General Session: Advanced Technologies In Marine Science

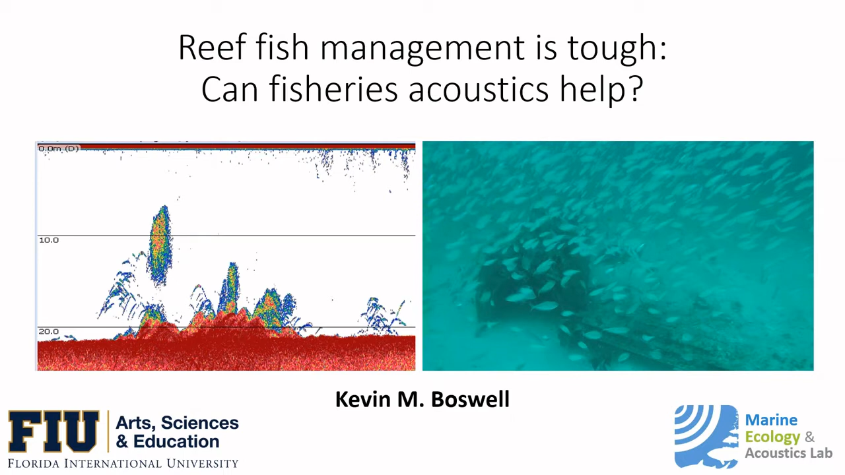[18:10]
it's an application to refish or refishes in the Gulf of Mexico. And so, I'll take this opportunity really to try to fill information gaps if possible, give an overview of some of the things that we've done to try to address fishery independent surveys, but then also highlight opportunities where we think we can make progress or enhance the ability to use acoustics in these systems.
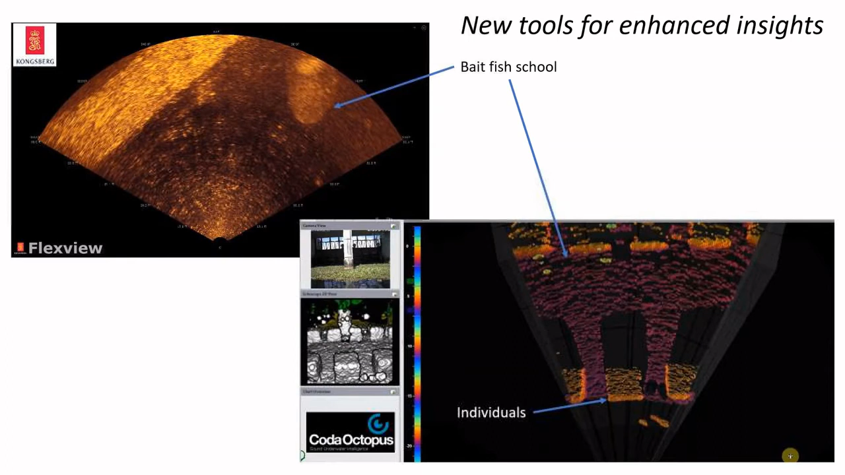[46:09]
But those that are fish nerds like me, we can use it to try to measure information related to some of the things that we may have an interest in. Behavior and habitat association and all that. Or you could imagine putting one of these on a platform and quantifying how large
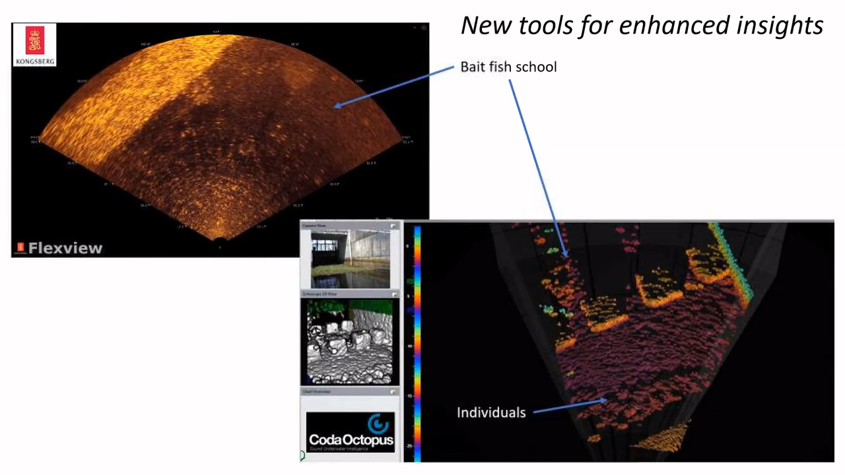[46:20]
collagic predators are occupying the space or something like that. Anyway, again, happy to talk about this offline if you like. All right, so, take home messages.
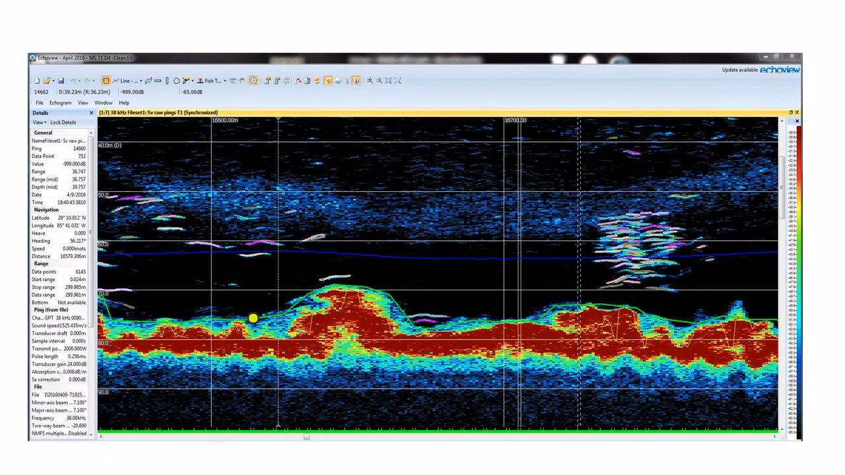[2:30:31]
water column sonar and so there are a whole variety of metrics that we can derive from a typical image now as Kevin said there's a real problem with what we would call the dead zone right around the sea bottom and that is what exists there versus what can you actually ensonify in this case you've got a number of species
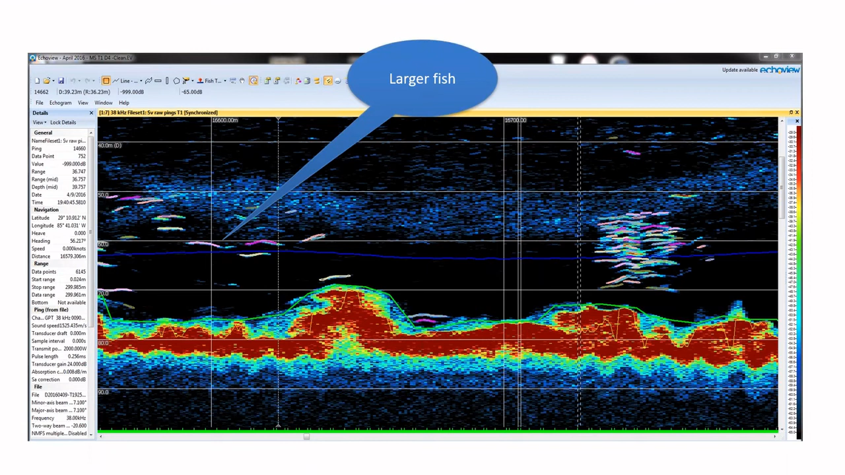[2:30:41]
the larger fish this is a pretty good image you've got micro zooplankton in the water column you've got the sea floor and that that's a hard stop and then you've got you can have a veneer over the top
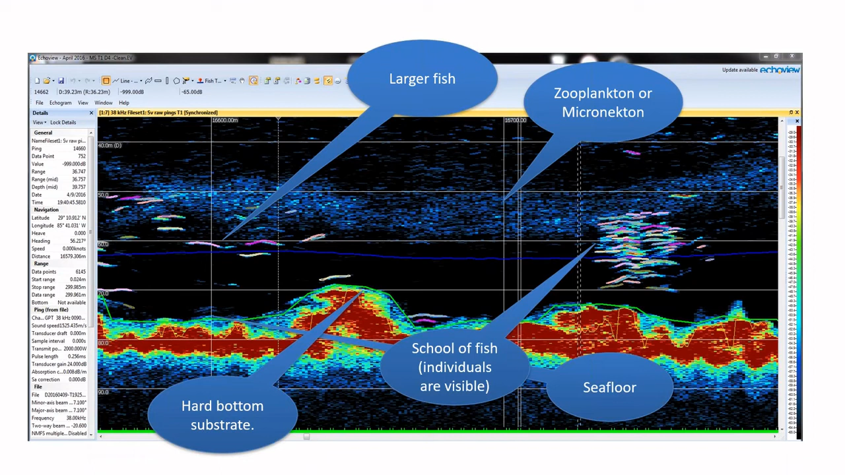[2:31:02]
and then you've got a variety of schooling fishes the complementary aspect of doing the sonar as well as the cameras if you can match georeference them basically what you have is an additive thing right so the camera is coming along and it's coming along at a height like this and it's looking downwards right so it's looking into the acoustic dead zone so but it can't see what it can't see you know it can't see anything above the height of the camera unless and we've tried to point cameras straight up kind of interesting you get
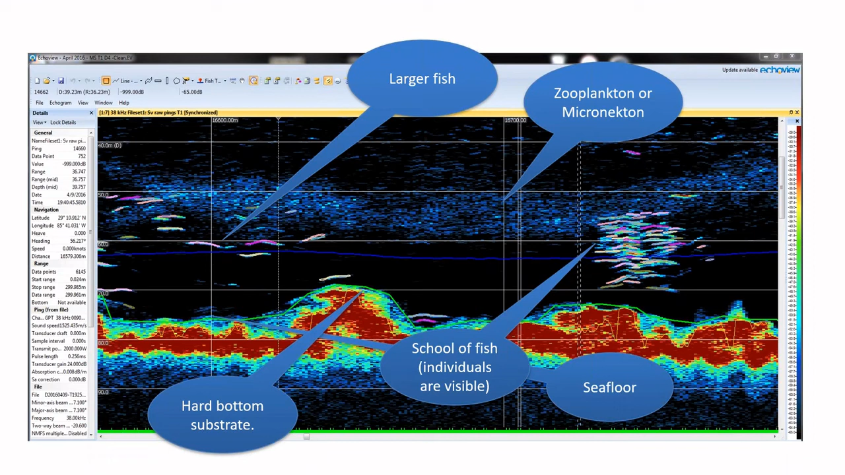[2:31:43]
silhouettes of fish and all that kind of stuff but nevertheless you put the imagery together number one you've got the species composition right which is incredibly helpful in terms of actually doing that and you've got some shot at actually the size of the animals as well and so they really are kind of additive technologies this is the backscatter scale so I wanted to show you
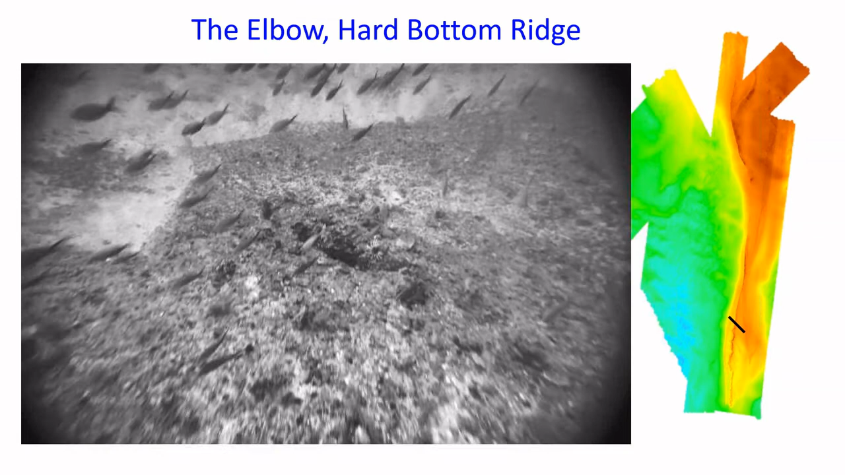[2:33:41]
and ironically these are the cameras that you get the ticket in the mail you know from going through a stoplight they're really good because they can blow up your license plate so what you're seeing is a hard bottom ridge and then the sand and other features on the other side some fish in here